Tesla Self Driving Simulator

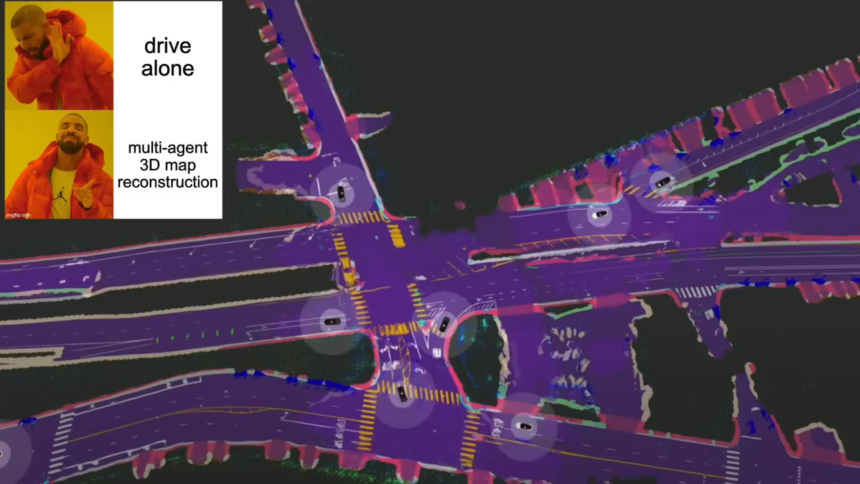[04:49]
They build integrated maps from all that camera data in simulation that can then be modified for different climates on the same paths.